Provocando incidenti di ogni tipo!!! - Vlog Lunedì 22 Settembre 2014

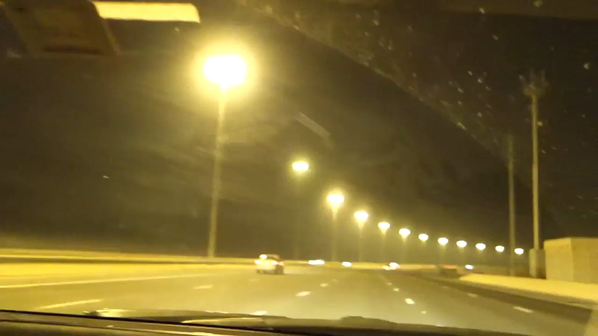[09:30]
la dovrò percorrere per quasi 150 km ed è tutta completamente illuminata. Cioè, non c'è un punto dell'autostrada senza il lampione.